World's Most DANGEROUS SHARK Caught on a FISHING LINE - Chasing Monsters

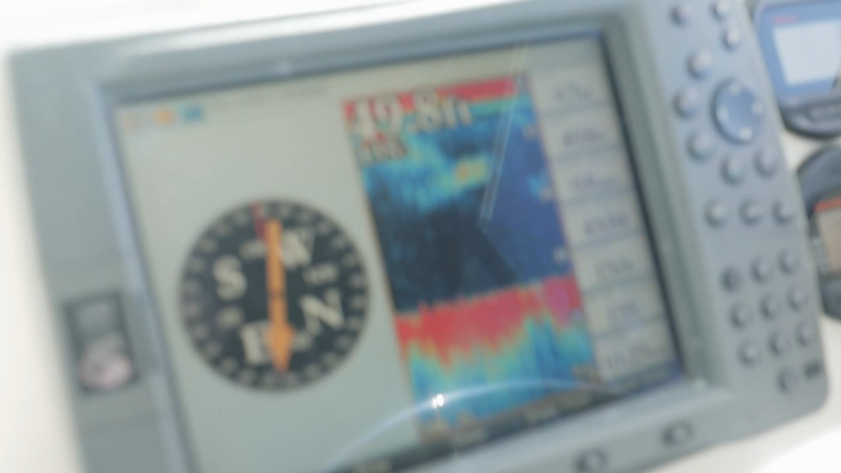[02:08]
It's a big fish. It's showing up as a huge mark on the sonar. We're marking him right now.